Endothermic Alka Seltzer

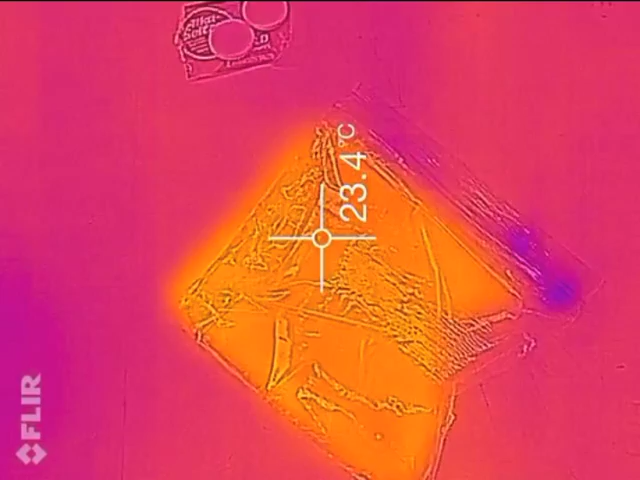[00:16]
On screen: spot 23.4°C
23 and a half degrees Celsius
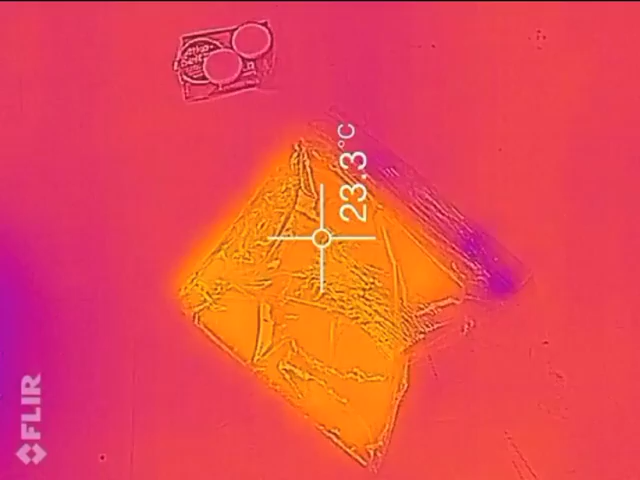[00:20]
On screen: spot 23.3°C
water and some room temperature Alka-Seltzer.
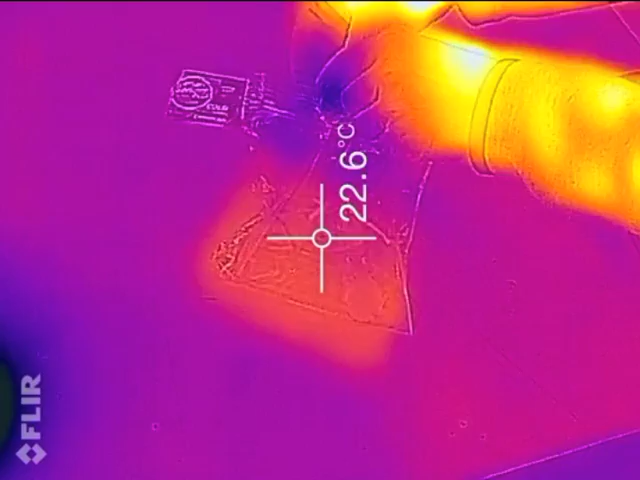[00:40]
On screen: spot 22.6°C
We're going to drop them in, one, two, close it up,
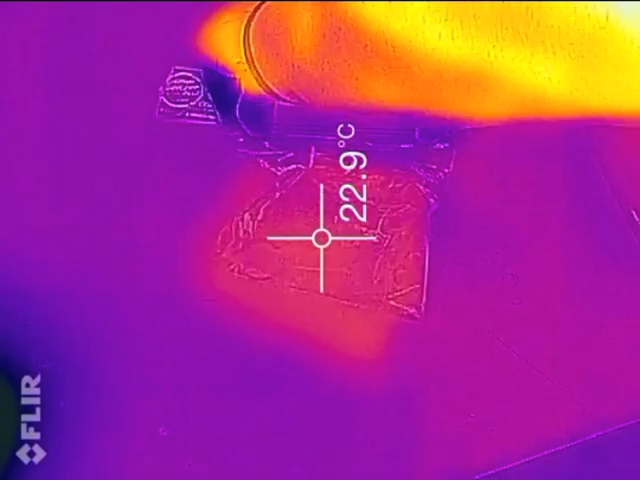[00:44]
On screen: spot 22.9°C
and now we'll watch the temperature of our plastic bag.
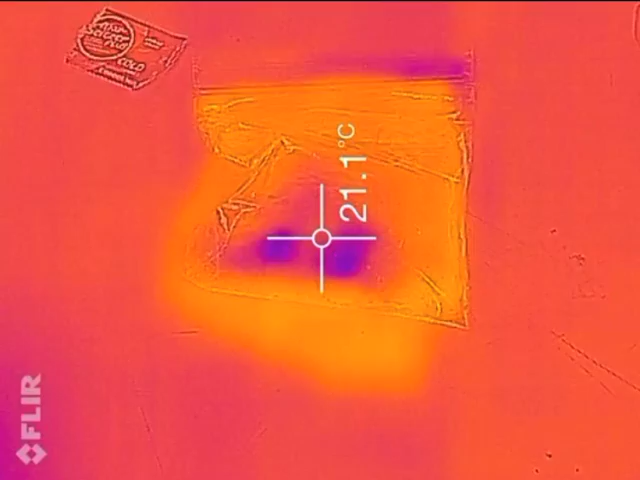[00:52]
On screen: spot 21.1°C
Now in the visible light we can see that the bag is slowly expanding
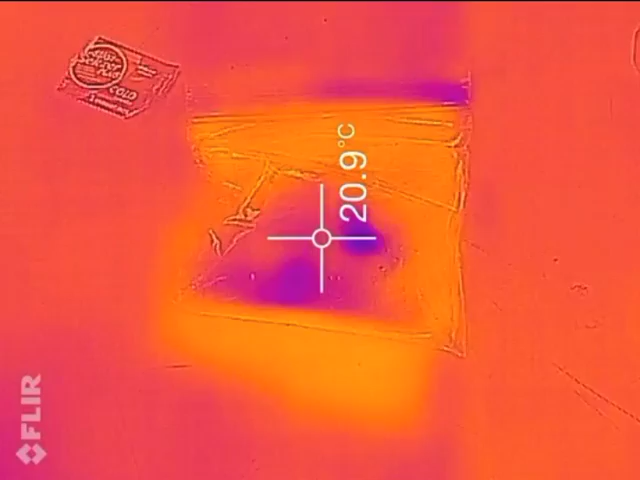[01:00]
On screen: spot 20.9°C
as a gas builds up inside.
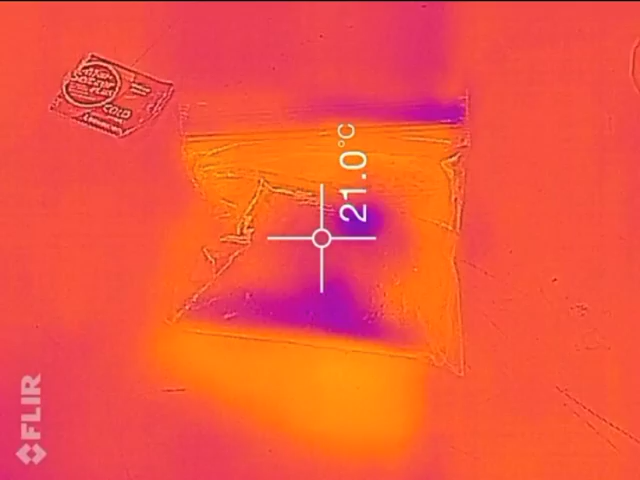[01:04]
On screen: spot 21.0°C
But in the infrared light we see that the heat energy
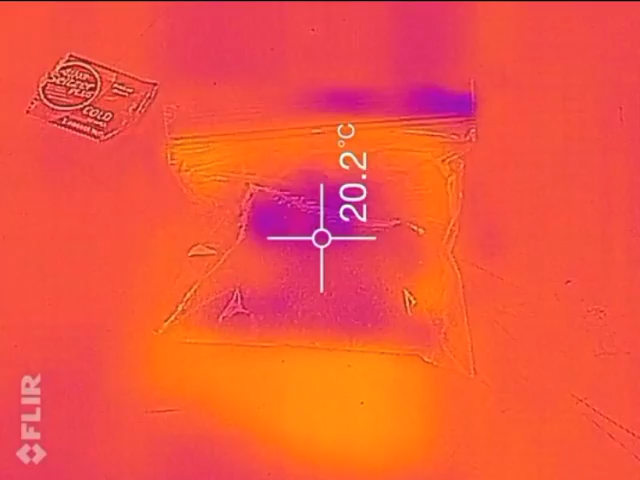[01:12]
On screen: spot 20.2°C
is dramatically decreasing.
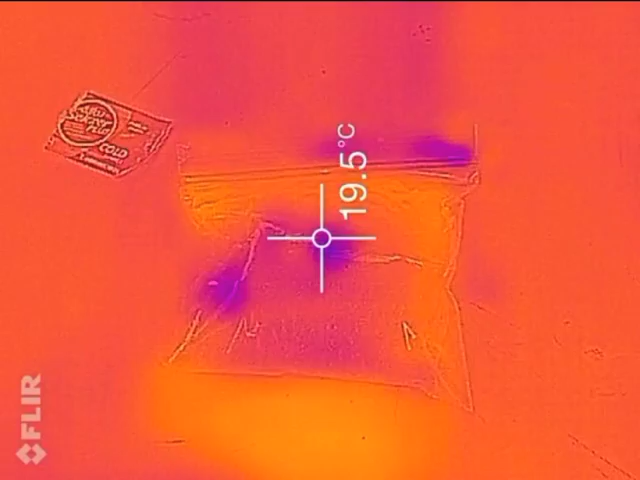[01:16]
On screen: spot 19.5°C
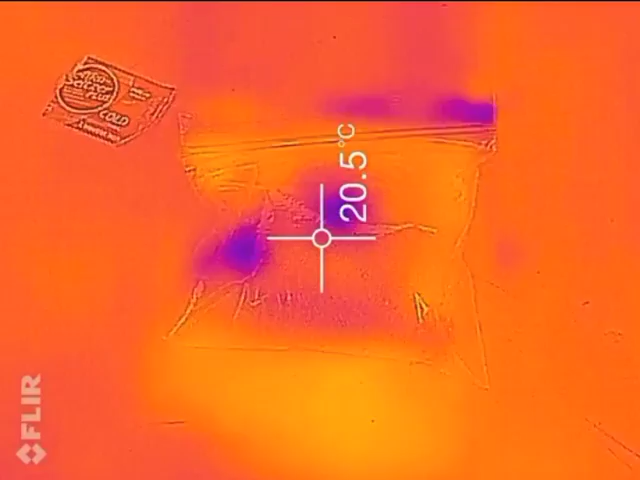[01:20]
On screen: spot 20.5°C
And the temperature is dropping lower and lower as our Alka-Seltzer pellets dissolve in the water.